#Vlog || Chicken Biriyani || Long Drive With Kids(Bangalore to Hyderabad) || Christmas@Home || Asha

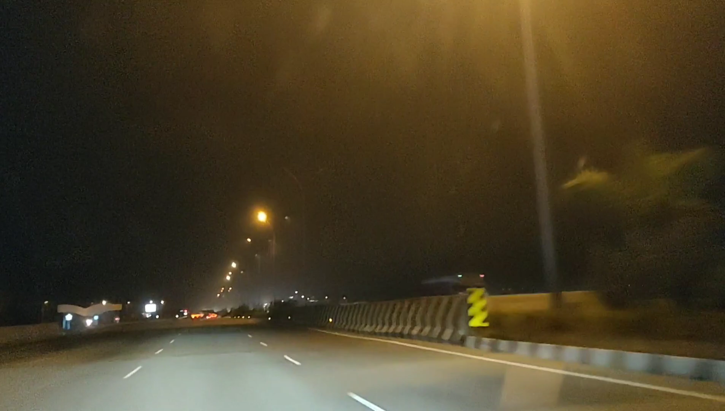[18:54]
సో ఇక్కడ వెళ్తూ ఉన్నాము, మాకు సైడ్ ఏమంటే వండర్లా కనిపించిందండి, చూసారా అదే అనమాట వండర్లా.